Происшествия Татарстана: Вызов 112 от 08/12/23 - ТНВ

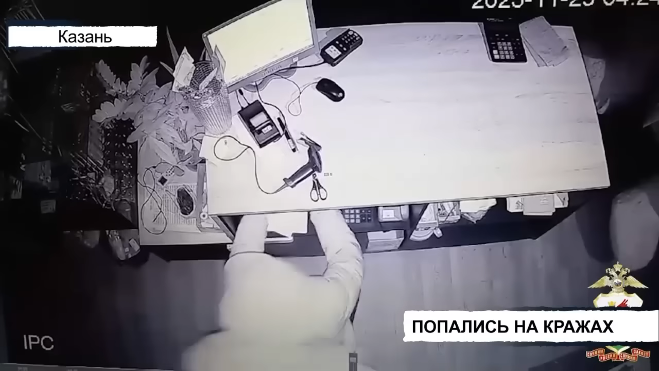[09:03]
Вот один из таких моментов ребята выносят из торгового павильона плюшевых медведей.